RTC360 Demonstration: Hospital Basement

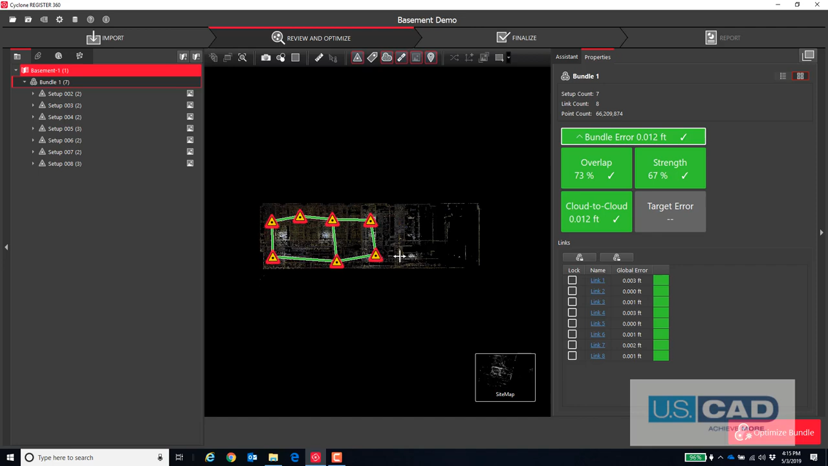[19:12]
All the setups align really well, so now we'll head over to finalize our data.
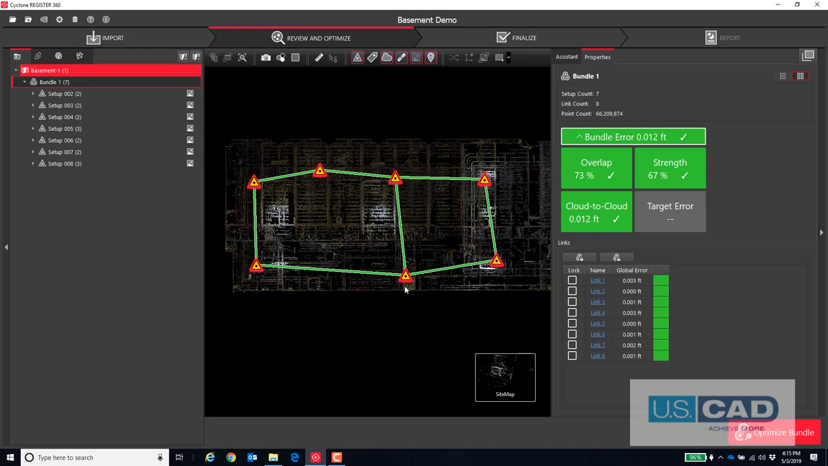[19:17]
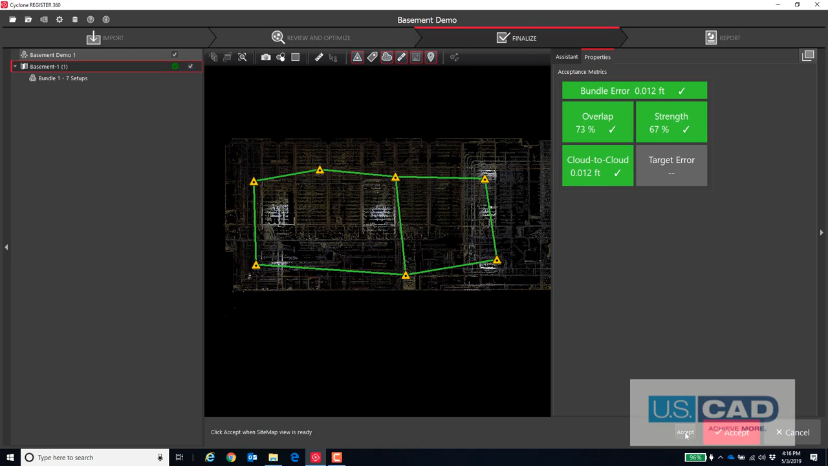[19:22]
We hit Accept after we position the screen for the view that we would like on the top of our report.